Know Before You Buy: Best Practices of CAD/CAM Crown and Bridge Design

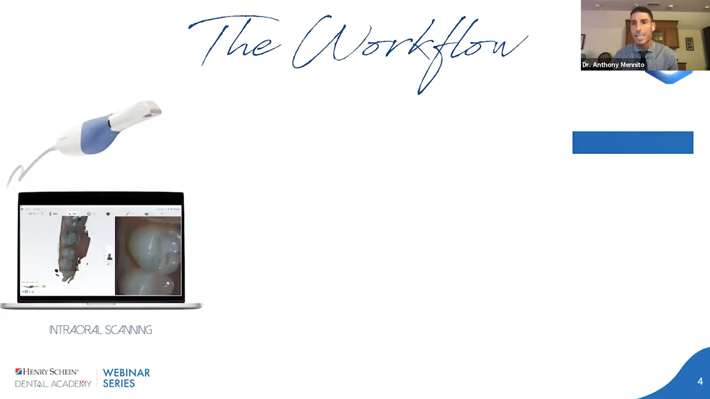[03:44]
It's easy to manipulate. It's easy to scan with. It's a very nice scanner, but I'll talk about that a little bit more later.